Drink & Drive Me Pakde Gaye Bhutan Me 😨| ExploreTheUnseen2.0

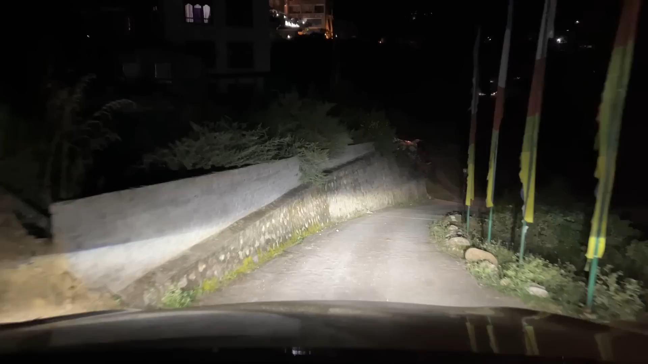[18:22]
ये स्टीप है ना, डाउन डाउन वाले. ऐसा लग रहा है ना कि बिल्कुल नदी में ही उतार दोगे अभी.
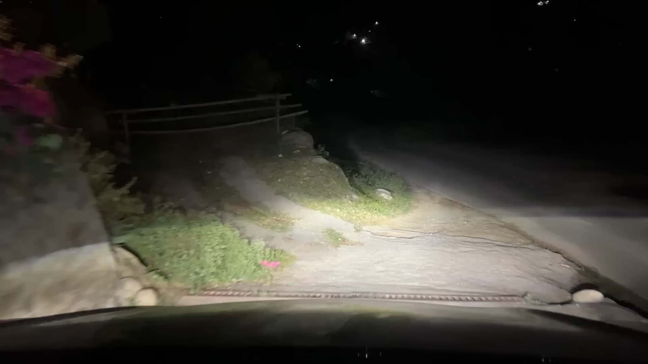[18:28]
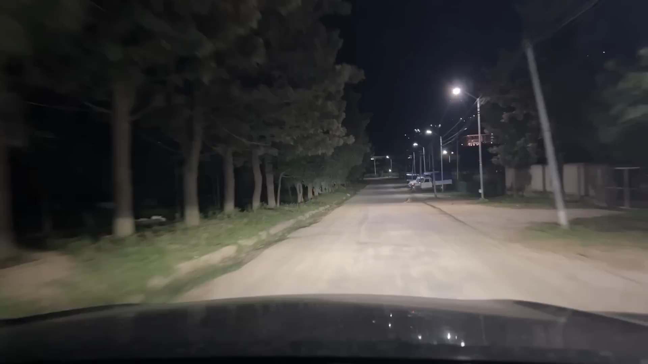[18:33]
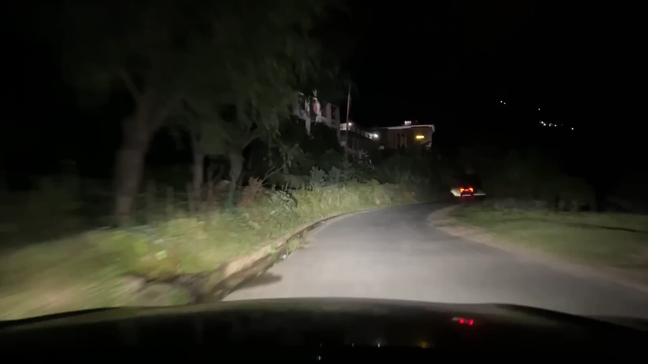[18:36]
ये सामने है ना फोर्ट जो दिख रहा है, जल रहा है. यस यस. ओह इट्स लुकिंग वेरी ब्यूटीफुल.